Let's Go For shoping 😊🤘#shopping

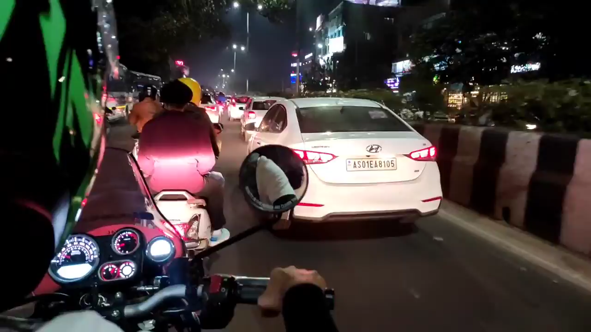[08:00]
गाइस रात को गुवाहाटी के ट्रैफिक में वो भी हिमालयन लेके हम निकल चुके हैं, लेकिन अपने जो बड़े भैया है वो स्कूटी लेके निकले हैं, उनके साथ हम टक्कर में नहीं आ रहे हैं, वो आगे चले गए हमारे से।
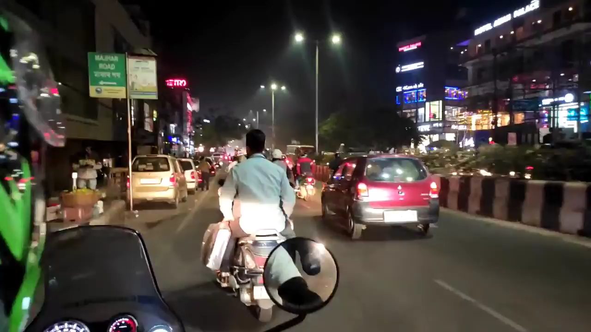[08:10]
ओ जा रहे हैं देखिए, वो स्कूटी लेके जा रहे हैं पूरा गुली माफी। तो शायद गाड़ी है लेकिन नहीं जा पा रहे, चलिए गाइस चलते हैं।